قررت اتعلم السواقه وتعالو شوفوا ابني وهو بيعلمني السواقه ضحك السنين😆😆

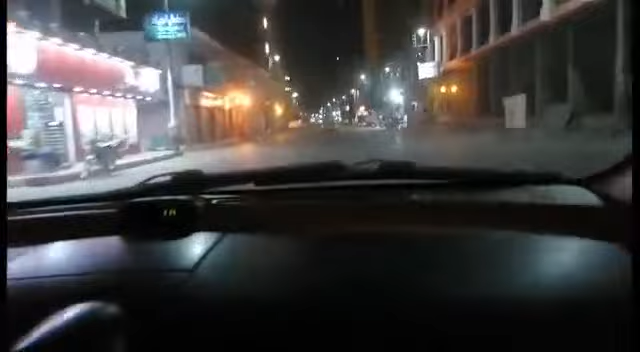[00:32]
أنا رايحة فين؟ رايحة فين؟ الساعة 1:15 يا نور. أهي بصوا 1:14 بالظبط رايحة أتعلم السواقة. انا خلاص خدت قرار ان انا هتعلم السواقه ومش هخليهم يشوفوا العربيه دي تاني اصلا، يعني ماشي، عشان حرام ان هي تكون مركونه وانا اروح اركب تاكسيات. صح يا جماعه؟ معايا ولا لا حماده؟ اني مش عاجبك الكلام طبعا، صح؟ لا بس هتعلم هتعلم، ومعايا طبعا ابني حبيبي الغالي حمودي حبيبتي